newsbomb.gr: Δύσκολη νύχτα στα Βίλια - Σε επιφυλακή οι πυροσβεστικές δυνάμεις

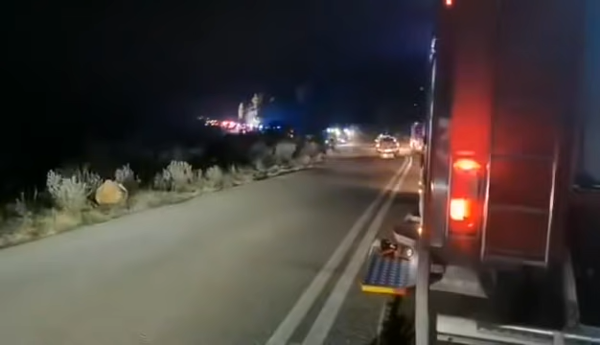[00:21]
τυχόν να αναζωπυρώσεις κατά τη διάρκεια της νύχτας βλέπετε είναι λίγα μέτρα πριν από την κεντρική πλατεία των βιλίων Η φωτιά ήταν όπως βλέπετε τα πυροσβεστικά αριστερά
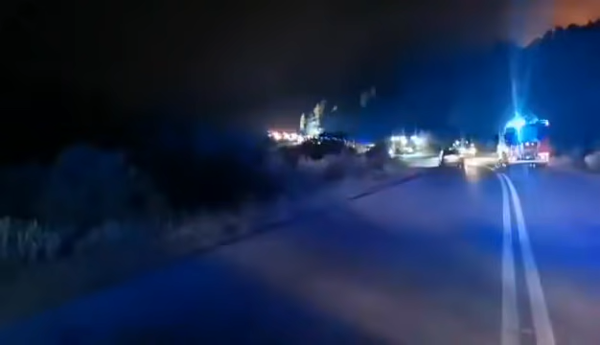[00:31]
και αυτή τη στιγμή έχει φύγει και δεξιά όπως μπορείτε να δείτε από την κάμερα και είναι επικίνδυνα τα πράγματα, ευτυχώς δεν έχει πάρα πολύ αέρα αλλά ανα πάσα στιγμή
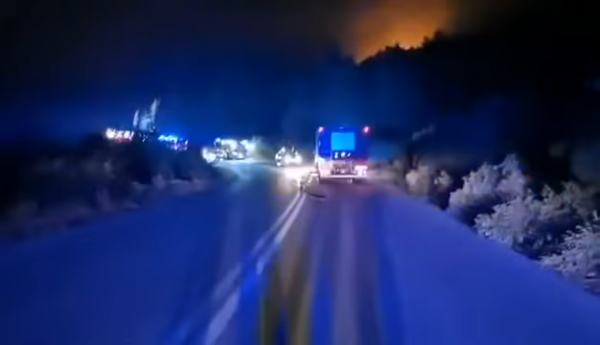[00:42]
μπορεί να συμβεί το χειρότερο γι' αυτό όλες οι δυνάμεις όπως βλέπετε της πυροσβεστικής του στρατού ξένοι πυροσβέστες, Έλληνες πυροσβέστες, μάνικες απλωμένες σε ουρές χιλιόμετρων, λίγα μέτρα πριν από την λίγα χιλιόμετρα θα έλεγε κανείς ένα με δύο χιλιόμετρα είναι παρατεταγμένα
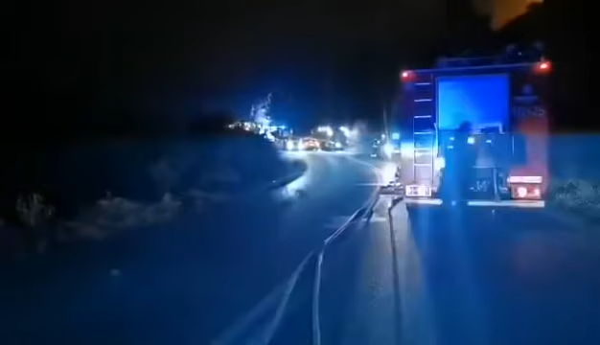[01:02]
εκατοντάδες πυροσβεστικά πριν από την πλατεία των βιλίων για να σώσουν ολόκληρο τον οικισμό Η κινητοποίηση είναι τρομερή και θα παραμείνει έτσι όλη τη νύχτα μέχρι το πρώτο φως της ημέρας που θα μπορέσουν να ξαναπετάξουν τα ενιαέδεα μέσα για να περιορίσουν τη φωτιά είναι τραγικό αυτό που συμβαίνει εδώ πέρα αν μπορεί η κάμερά μας να δείξει εκεί τις φλόγες δεξιά πάνω είναι πολύ κοντά οι σπίθες και το κακό